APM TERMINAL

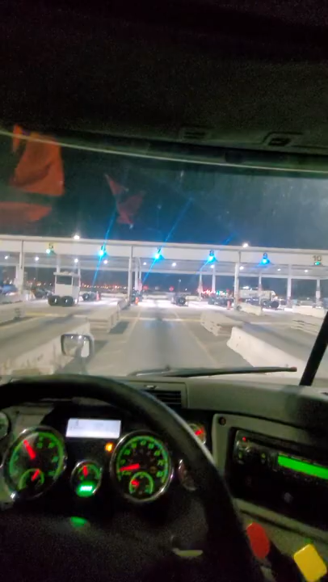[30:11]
About the roadability, it is slow out here tonight, man. That's crazy. It's good for me.
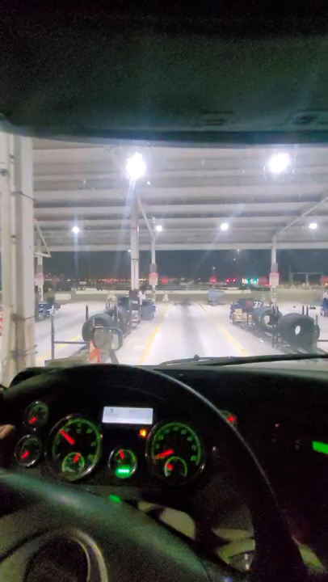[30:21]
It's quick money. This dude right here, he ain't gonna even pay attention to me. But I will, like I said, I always stop just in case. I always stop at the stop signs just in case. Yep, like I said, he waved me on. Ain't they business. Ain't they pork? I mean, it ain't they chassis, ain't they business. And just like with all the other porks,
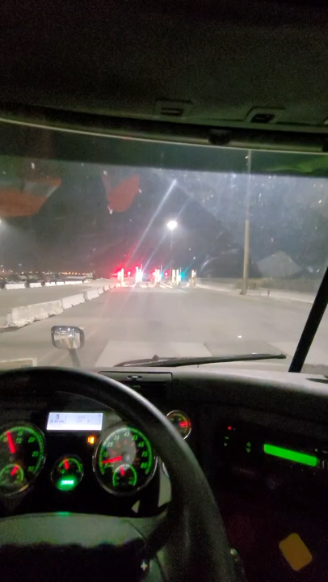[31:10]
And this one coming up, just like all the other ports, same setup. This is all about Homeland Security. It's not necessarily about the, well, it's about the ports, but I think Homeland Security sets these things up. This right here, this is for Homeland Security. Well, the x-ray machine for Homeland Security also, but this is, I guess,
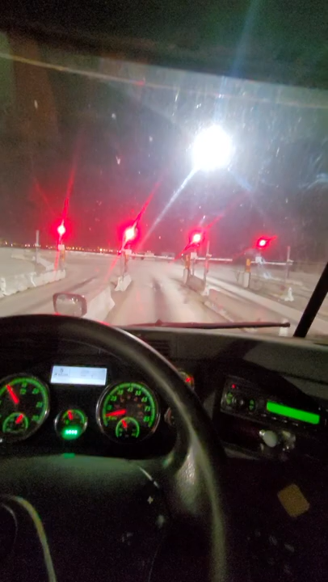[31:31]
like they take like all your information off your truck, take a picture of you and all this other kind of stuff. And if that light was blue, I would have had to pull up to where that Jeep is at. In that little booth, that's Homeland Security.
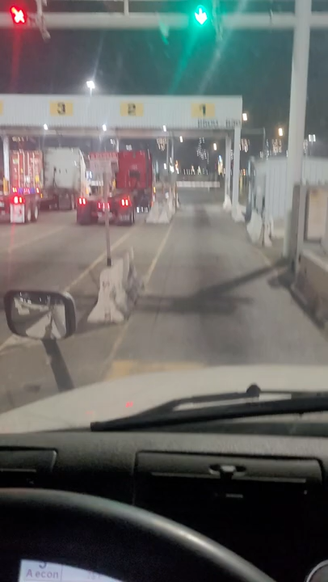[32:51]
Stop right here. If I had a container, I'd get out the truck right now. And
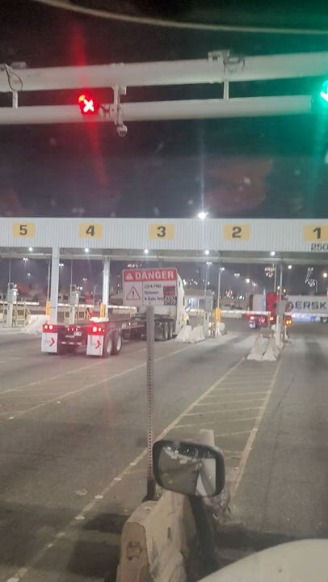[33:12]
Lock pins between K-rails only. And I was just between the K-rails. That's what I call those little barriers. Here, now I'm supposed to take that ticket right here, slide it into this kiosk right here because that arm is down.
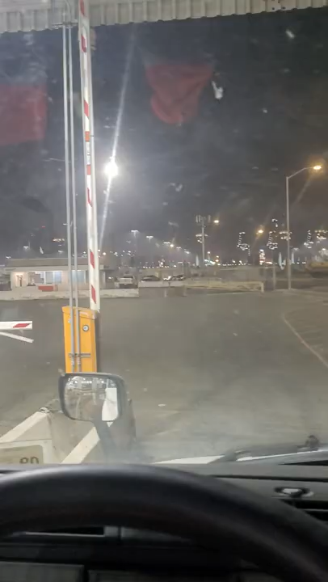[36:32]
Okay, the arm went up. Just started.
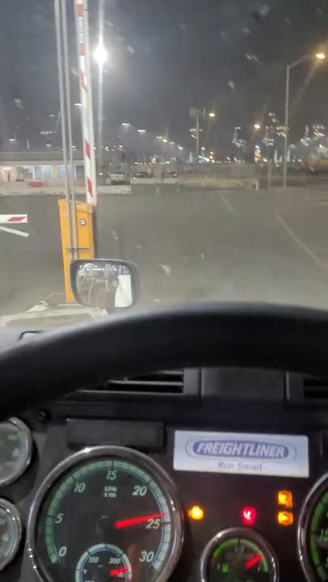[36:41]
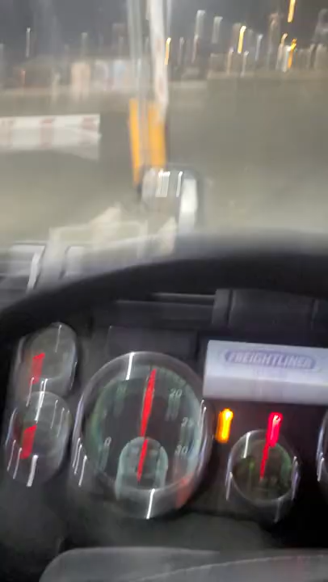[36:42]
Okay. Alright. The arm went up. Somebody just popped up on a microphone and said, "You're good to go, driver. Thank you." And the arm went up. They didn't tell me what happened while I was stuck there. So it wasn't something with me, more than likely. It was something probably going on their side. Maybe the person went to the bathroom. I don't know. Something.
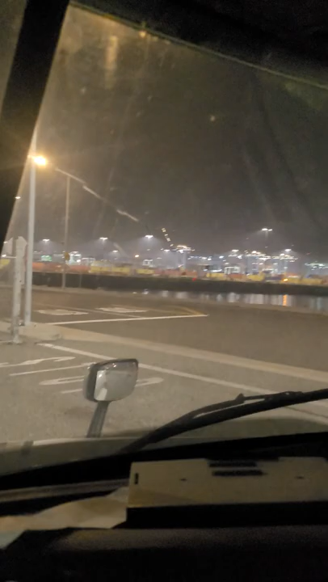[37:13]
So this is the exit coming out this way. And there's some water. That's a bay. Or a harbor. Whatever the hell you want to call it. Wouldn't go swimming in it.
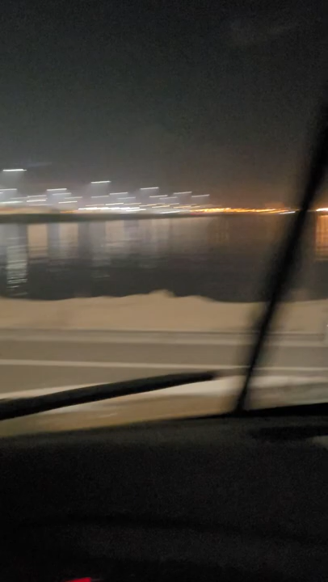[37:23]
Not on purpose, anyway. Sorry. I'll go back up this way. You know where we're